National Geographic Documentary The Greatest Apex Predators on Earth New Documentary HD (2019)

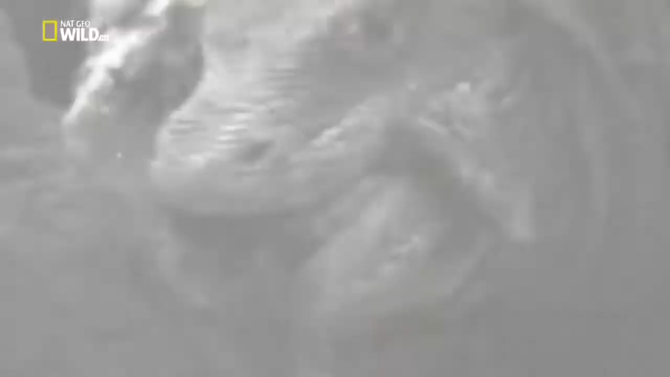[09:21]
It's been a long drawn out hunt But his venom weapon worked perfectly